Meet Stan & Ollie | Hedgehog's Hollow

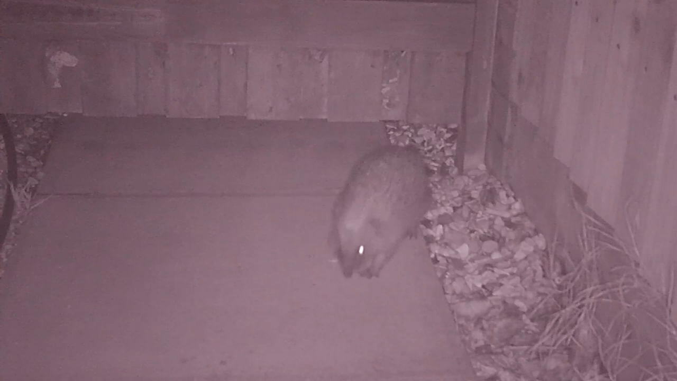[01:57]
You'll notice Stan is distinctive because he appears to be blind in the right eye.
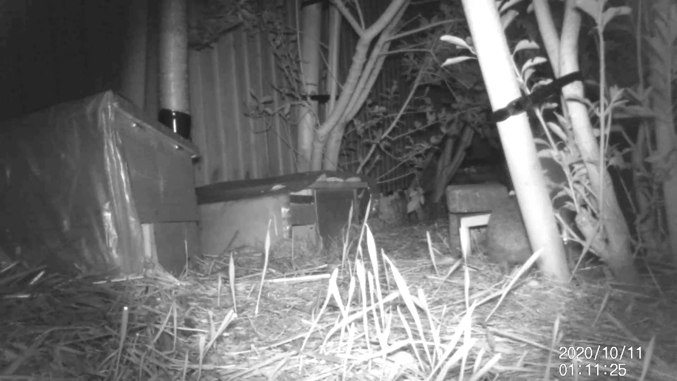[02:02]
That right eye simply does not reflect on camera in the same way that his left eye does. We first met Stan in the garden in the middle of October
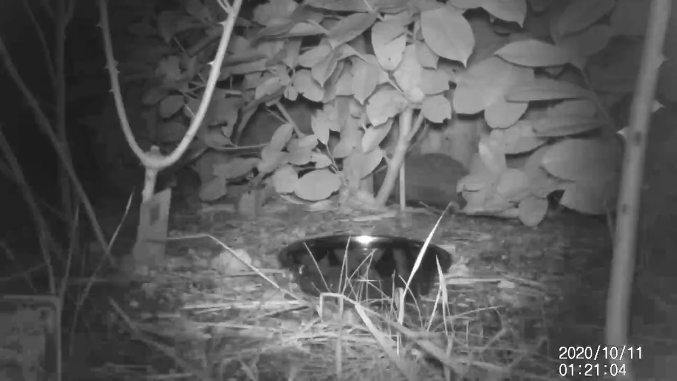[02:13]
and it was a very brief fleeting visit. He made a beeline to the feeding station before scurrying away along the hedge and once more under the gate.
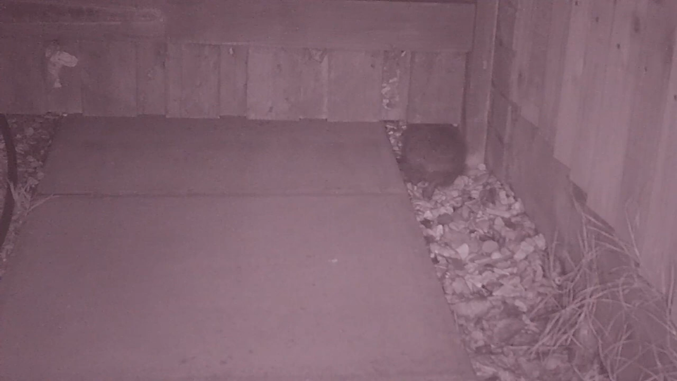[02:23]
But by the end of October he had taken up residence in Hedgehog's Hollow. He had taken up occupation in the new house that had been prepared and here you can see his regular routine. Waking up after nine in the evening, getting up, investigating, sniffing the air and generally heading straight for the feeding station and an evening snack.
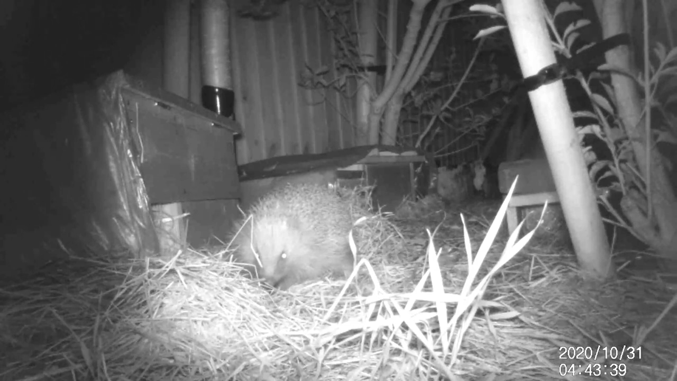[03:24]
Much like Stan having visited the garden on a couple of occasions, Ollie very quickly made himself at home.
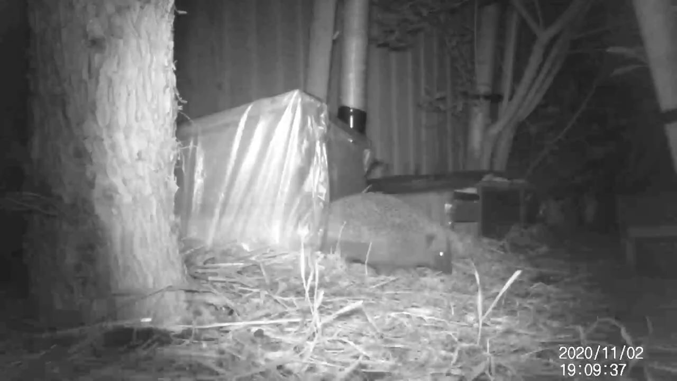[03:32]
But the one odd thing was that both Stan and Ollie moved into the same house. Now this isn't exactly common with hedgehogs but at the same time it's not unusual. Now it's fair to say that hedgehogs generally are solitary animals but we have seen them share the same house before. In fact last winter we had up to three sharing the same house at the same time.
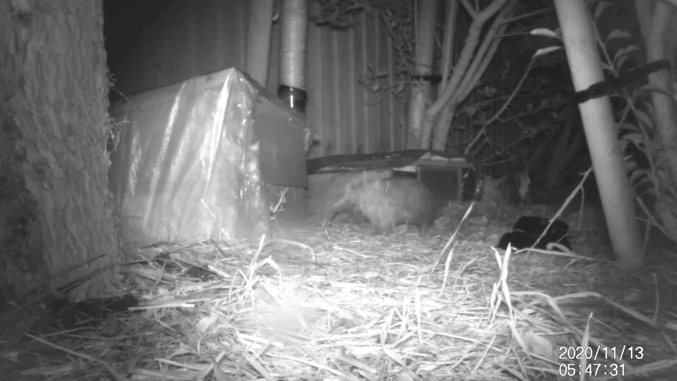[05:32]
For about 40 to 50 minutes Ollie set about filling up the house with anything that he could find around the garden. He started around quarter to six first with the hay that was in front of the second house just next door and once he had gone through that supply he then set about finding any amount of leaves and other material lying around in the flower bed that he could put into the house.